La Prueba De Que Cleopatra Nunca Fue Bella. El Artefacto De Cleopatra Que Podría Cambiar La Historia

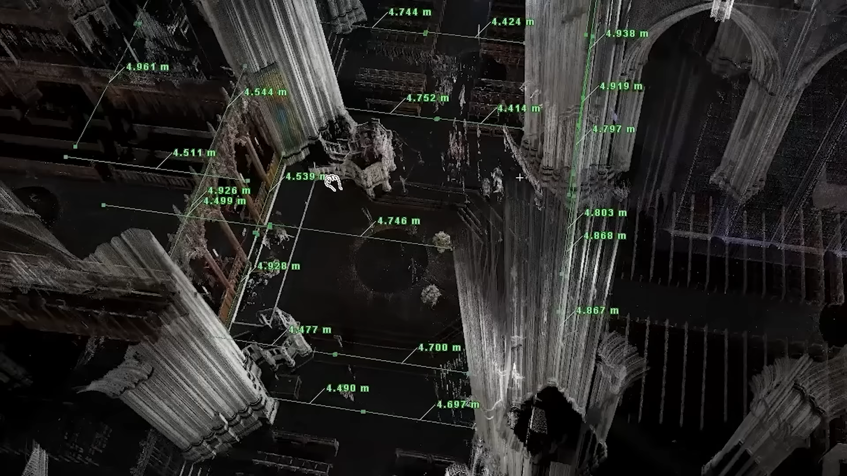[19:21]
Este peculiar escáner atrajo la atención de la comunidad científica ya por 2015.